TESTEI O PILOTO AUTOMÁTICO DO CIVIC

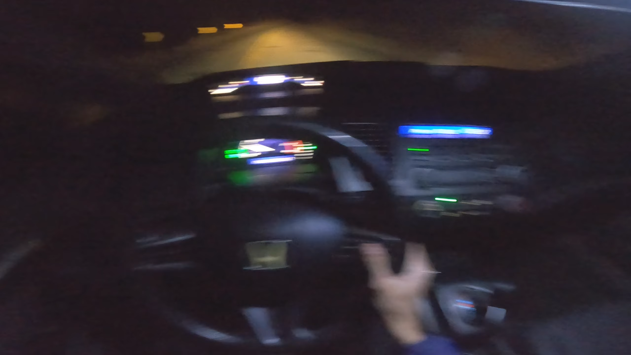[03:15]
Mano, não é possível que não deu pra ver na GoPro, velho. Tá preulo o cavalo entrando no meio do carro, velho. Que susto, mano. Você tá ficando é doido. Aqui é um perigo, mano. Aqui você tem que tomar cuidado, né, com o carro, não. Você tem que tomar cuidado com o cavalo, mano. Cavalo, vaca, essas coisas. Mas, é... Voltando ao vídeo aí, mano. É... Perdi até o foco aqui, ó.